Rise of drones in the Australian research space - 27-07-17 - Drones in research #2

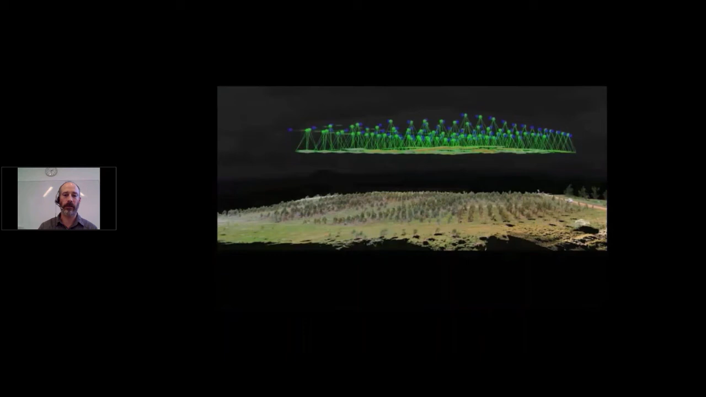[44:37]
So the drone monitoring program, the goal was to test and develop a time series drone monitoring program so we could get 3D models of the trees growing.
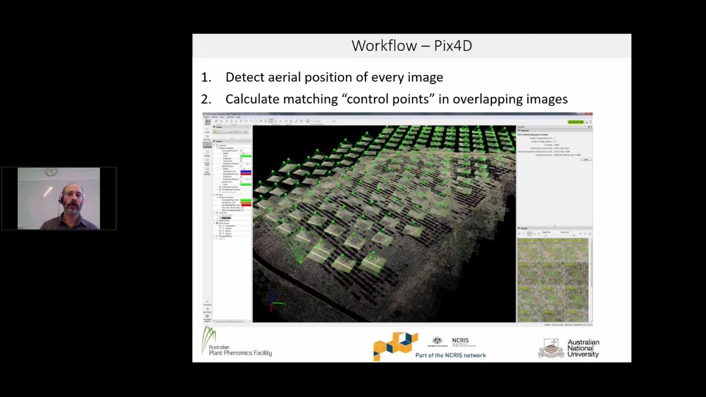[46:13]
And you can see on the right, those are some little tiny piece of ground that the software has detected as being the same in about 30 different photos. And it uses that to calculate the actual position of each photo relative to the ground. Those are called control points. From that, it creates the 3D point cloud, as you can see here.
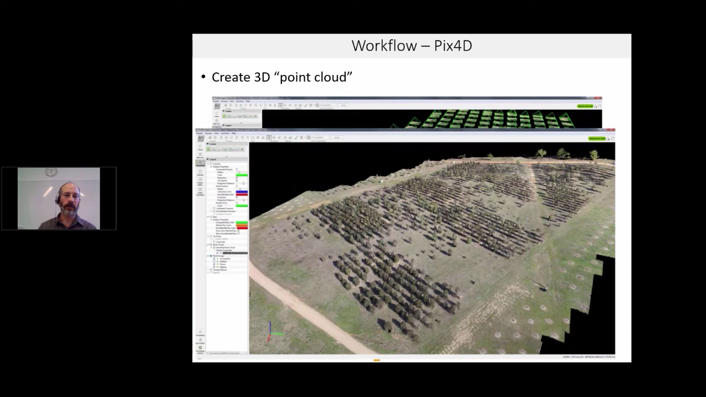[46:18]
And that gives you this sort of ghostly 3D model of your entire forest. You can see that there's some data missing from the bottom because the trees are, the drones are just looking down from the top and can't see around the edges of the trees.
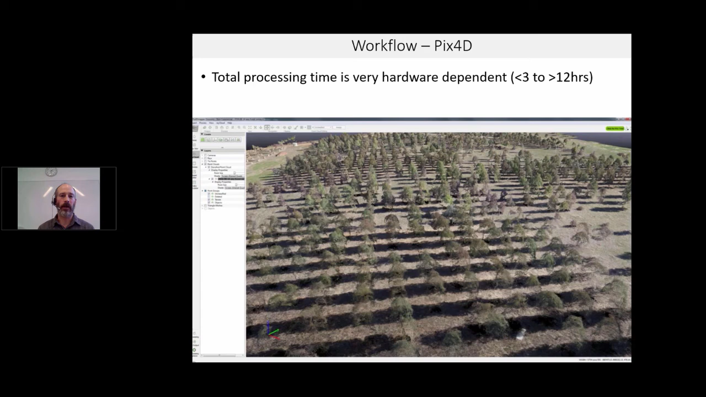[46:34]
The total processing time to do this is very hardware dependent, so it ranges from like 3 to 12 hours.
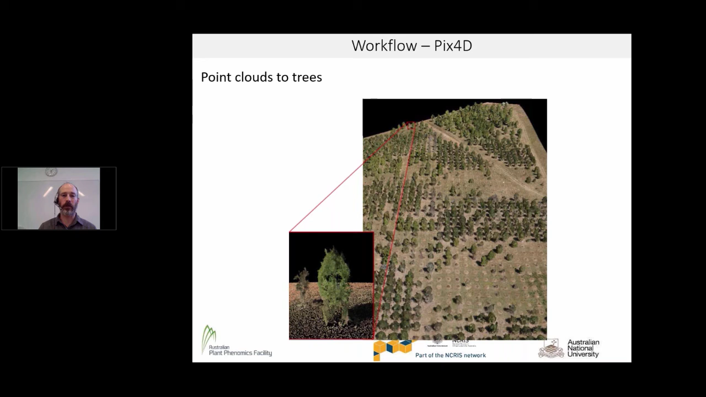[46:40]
But it allows you to go from pictures to point clouds to three-dimensional models of the tree as you can see here. It's important to realize how groundbreaking this technology is because, you know, previously if you wanted to measure the location and height of every tree, it would have taken you an incredibly long time.
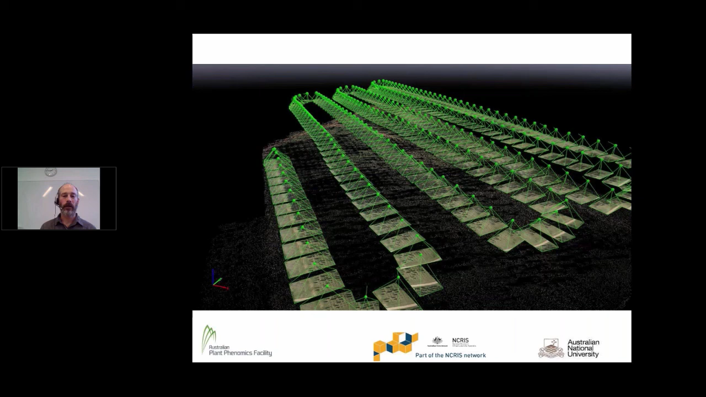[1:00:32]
There's the three-dimensional forest that we get out of it.